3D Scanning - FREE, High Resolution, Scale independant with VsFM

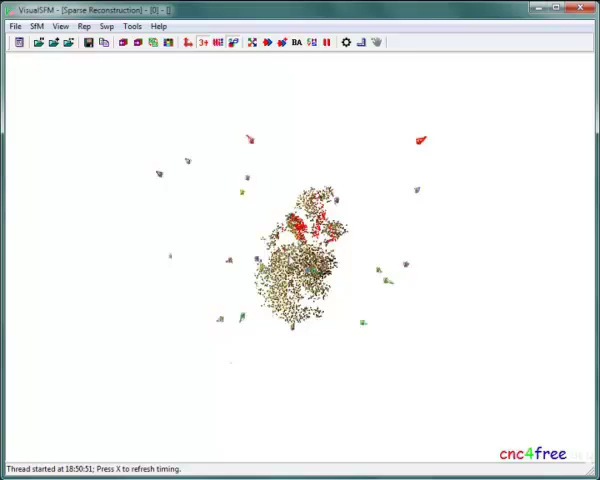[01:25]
VSSM provides live view manipulation with options to show and scale texture to cameras.
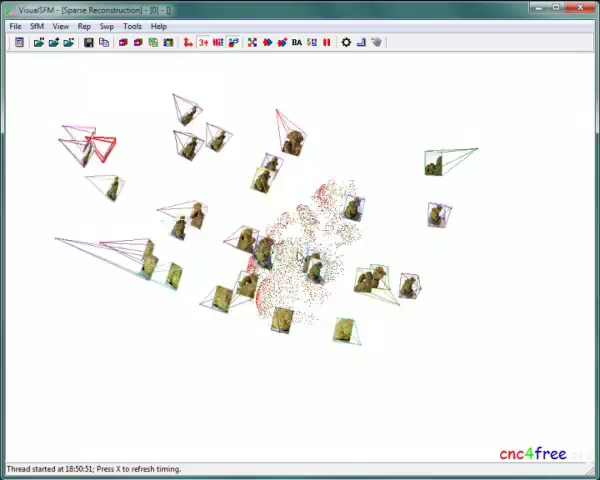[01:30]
Camera textures indicate elements derived from each image as the point cloud is deconstructed.
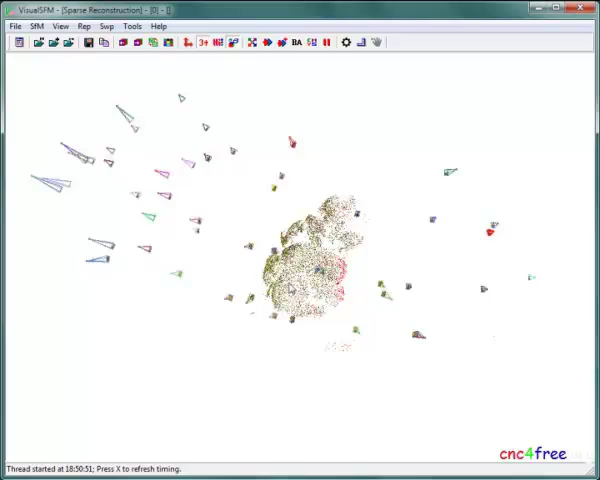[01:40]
The view is automatically refined to show only points visible to 3 or more cameras. As the point cloud assembles,
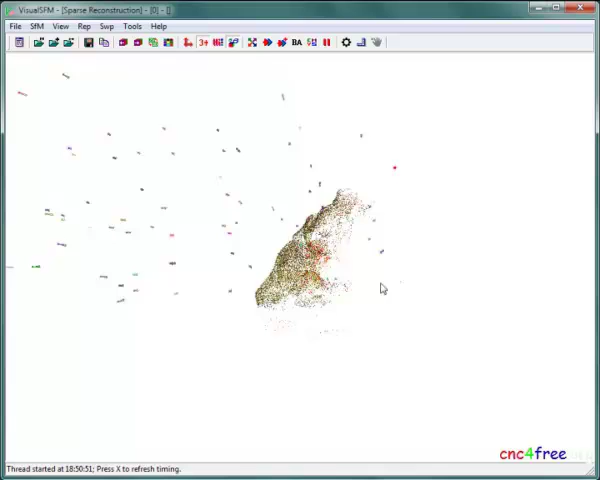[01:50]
it becomes clear that photographs have been taken to include the object in cameras.
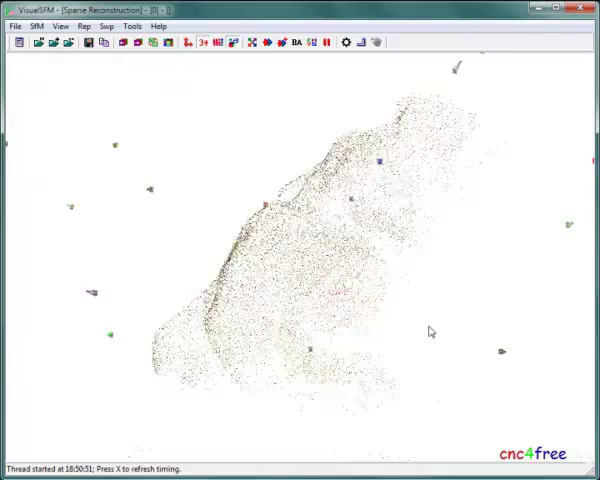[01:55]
A turntable and tripod ensure full coverage of the object in a neutral manner.
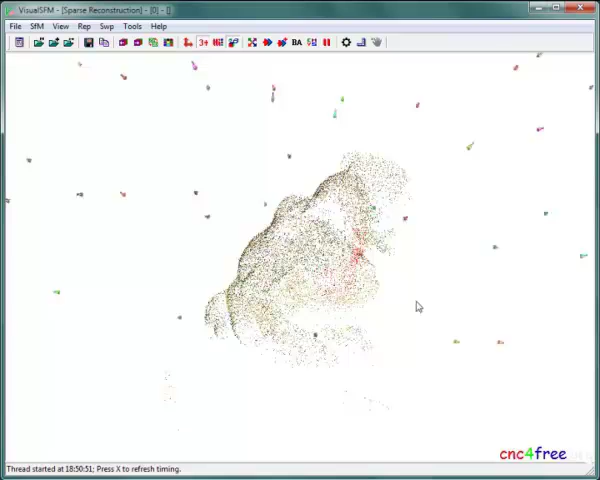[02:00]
Enclotement of the object is more evident when the view is zoomed and rotated. Virtual camera location is extrapolated from real-world turntable rotation and image XIX focal length value.
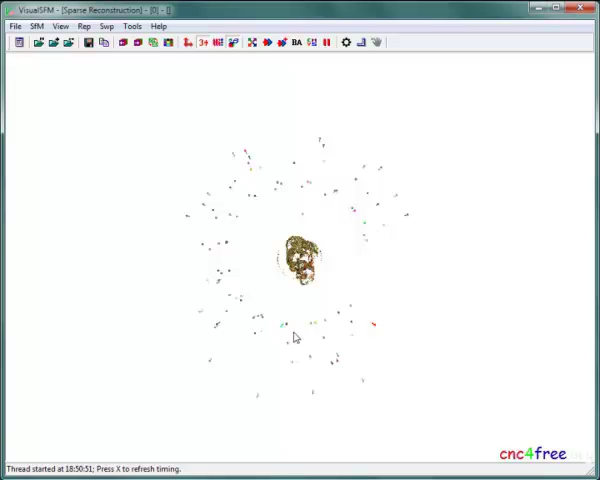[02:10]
When viewed from the side, several cameras use a low-angle view, projecting undercut parts of the object.
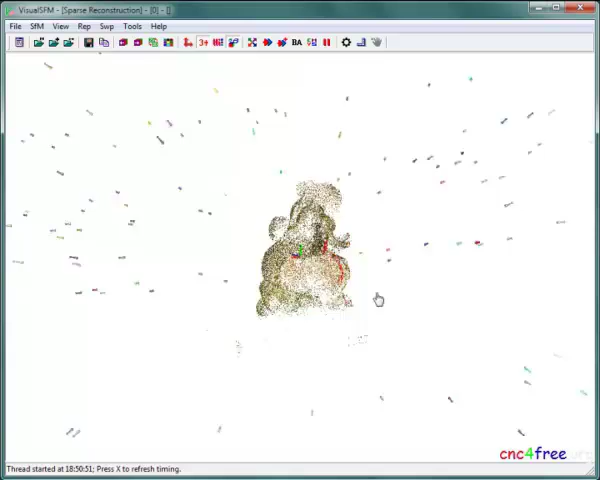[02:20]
A small platform was used to allow low-angle photographs. As 3D reconstruction completes,
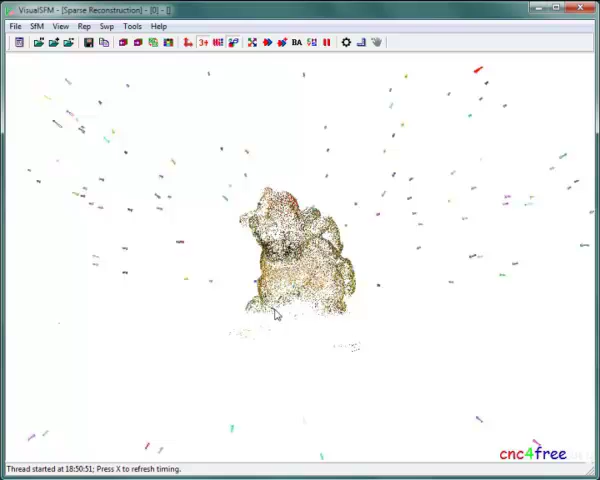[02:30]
it's clear that the sparse point cloud is a good representation of this object. Displaying all points shows consistent sparse point density, offering good basis for dense points generation.
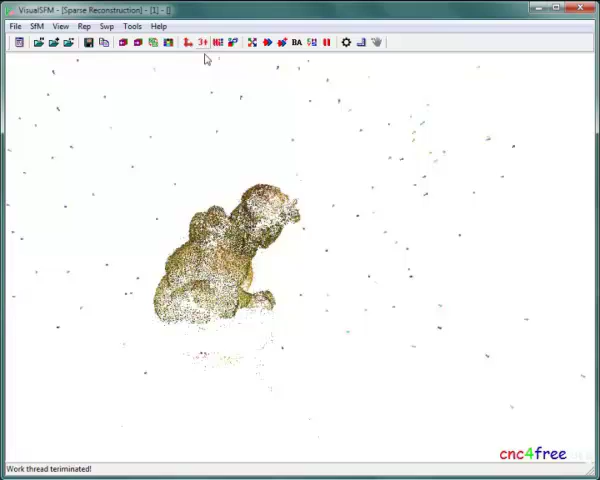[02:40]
The task viewer reports sparse 3D reconstruction, broken only 95 seconds.
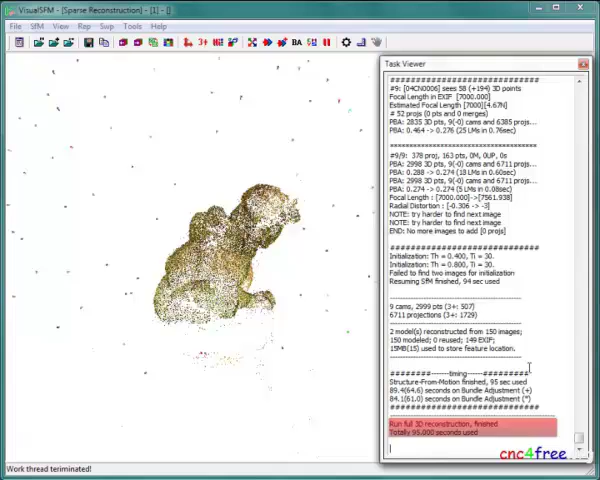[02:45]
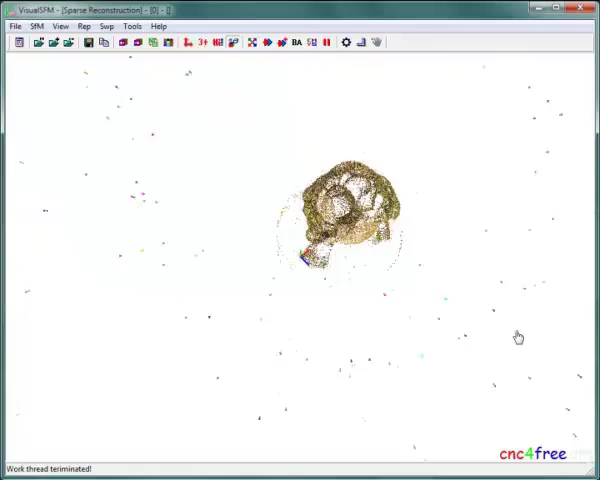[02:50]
Dense 3D point reconstruction is initiated.
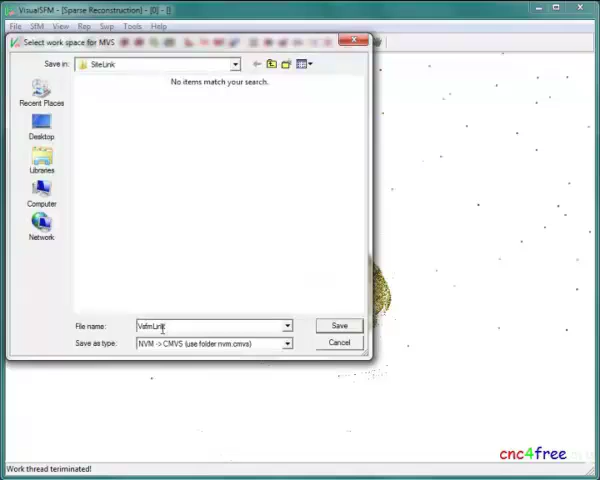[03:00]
A file navigation dialog presents for naming and location of say dense point output. Progress is reported in the task viewer. Depending on input source, one or more clusters or clouds of dense 3D points will be generated. In this case, 3D points will be generated.
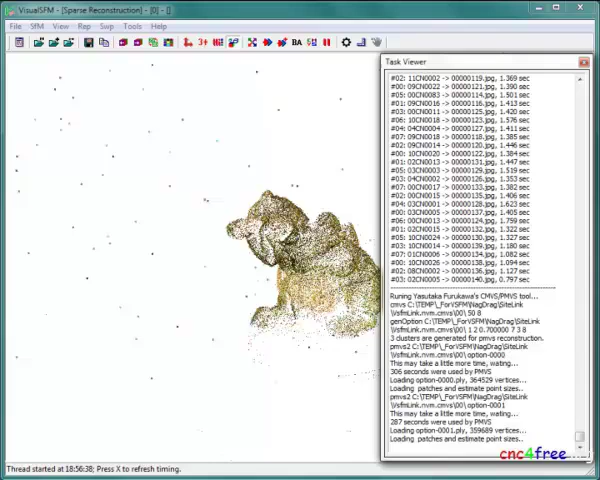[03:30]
The task viewer updates as each point cloud completes, reporting the number of points generated. When all dense point clouds have generated, the task viewer presents a final update, reporting total time spent for all point clouds. In this case, 13 minutes were required to generate just over 945,000 points.
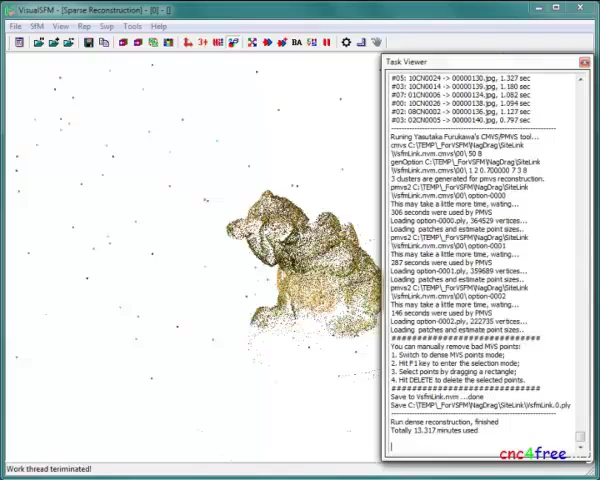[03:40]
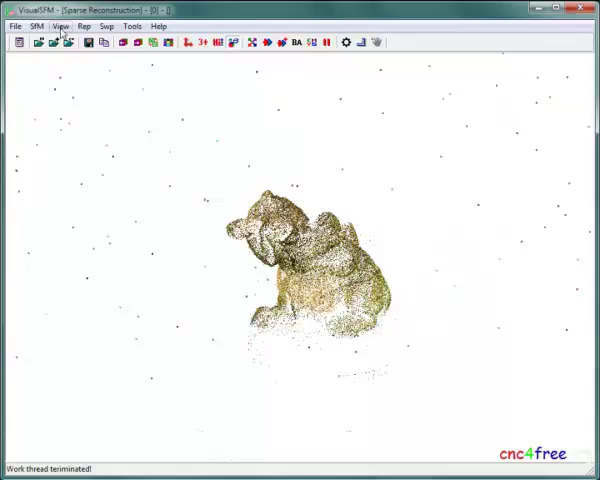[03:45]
Dense point cloud output can be viewed and edited within DSFM.
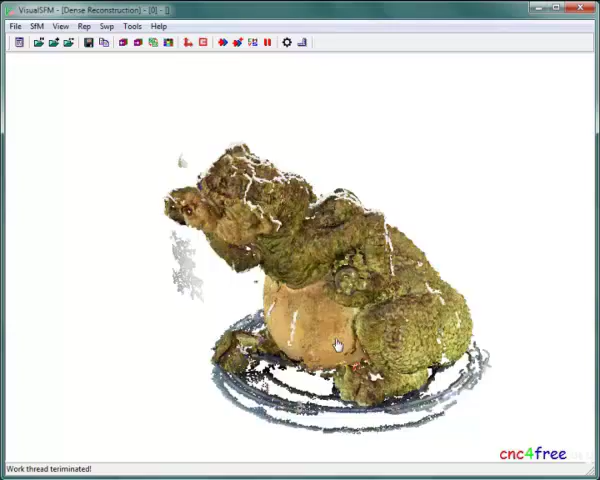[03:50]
The view menu selects dense point cloud display. Almost all point clouds based on complex objects will have points created from shadows, color-fringing or background elements. Pressing F1, enter selection mode, allowing left-click and drag selection of dense 3D points.